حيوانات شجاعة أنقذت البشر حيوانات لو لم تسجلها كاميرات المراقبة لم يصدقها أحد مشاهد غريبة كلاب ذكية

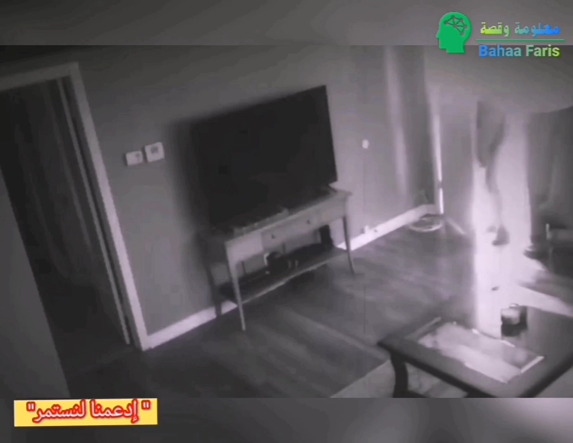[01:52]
شعرت تلك السيدة وكأن لص قد تسلل لداخل بيتها وأثناء تفقدها شاهدت ذلك اللص فقام بمهاجمتها ولم يكن يعلم اللص أنها تمتلك كلبا شجاعا سيقضي عليه